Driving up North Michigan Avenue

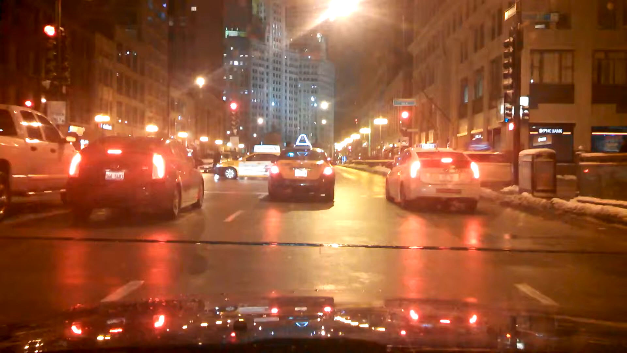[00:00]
We are going northbound on Michigan Avenue, just north of Randolph. This is about South Water Street. It is December 14th, Saturday, 2013.
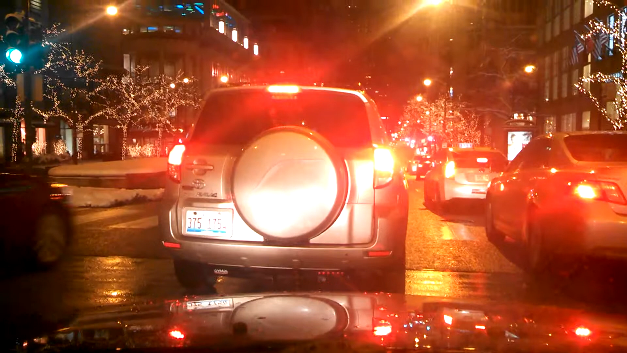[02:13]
See, it's kind of stuck in traffic. There's so many cars here. People should be driving down here.